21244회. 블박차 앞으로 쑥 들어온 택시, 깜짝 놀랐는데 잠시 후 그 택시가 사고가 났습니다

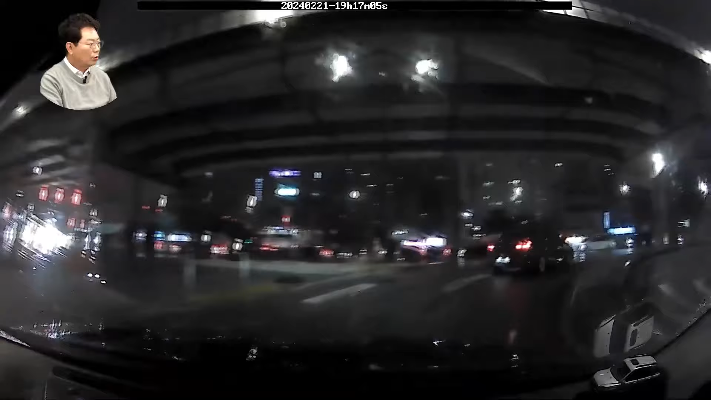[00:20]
뭐가 들어오나요? 뭐가 쑥. 예, 택시가. 그런데 택시 잘 가다가 택시 사고 나요. 우와. 허허. 택시가 내 앞으로 들어와요. 블박차 앞으로. 깜짝 놀랐어요. 왜? 택시가 내 앞으로 나 들어가는 쑥 사고 날 뻔했어요. 근데 택시 쭉 가다가 옆에서 어떤 차가 갑자기 쑥 들어 택시를 때려요.